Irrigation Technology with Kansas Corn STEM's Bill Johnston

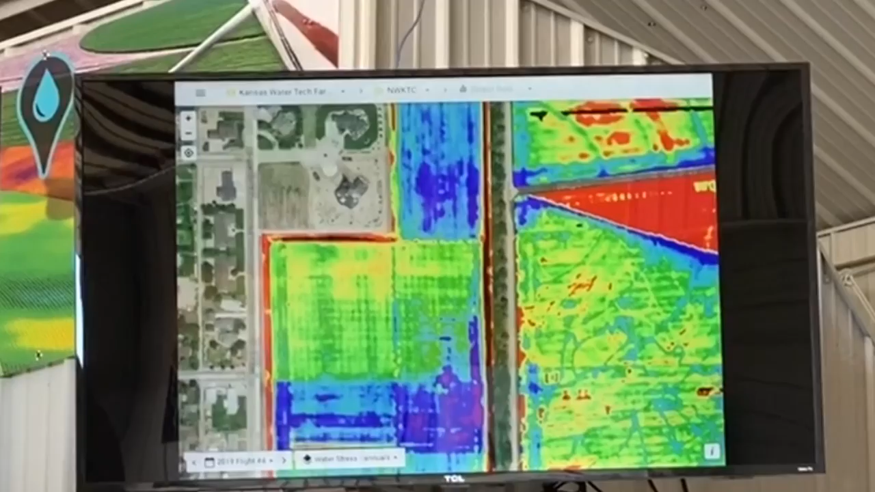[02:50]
And the farmer can look at that and based on the colors of those images determine what parts of the field are cooler and warmer meaning which part of the fields need water and which part of the fields don't need water.